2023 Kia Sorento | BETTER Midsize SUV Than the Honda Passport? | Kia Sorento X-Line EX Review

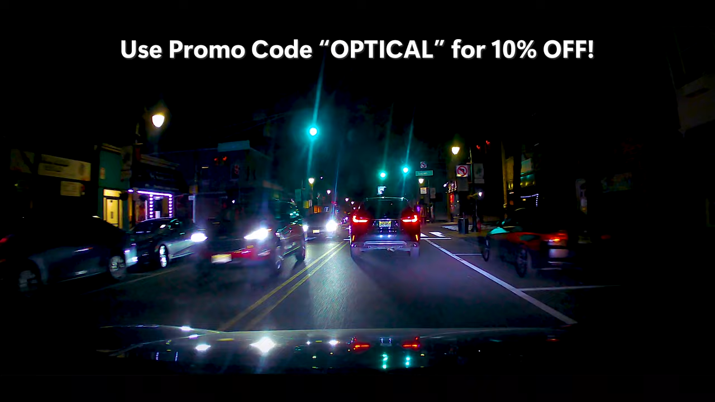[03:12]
Fitcam X is a custom hardwired 4K dash cam that is made for your specific car's interior with no exposed wires showing. And it connects to your phone via the Fitcam X app.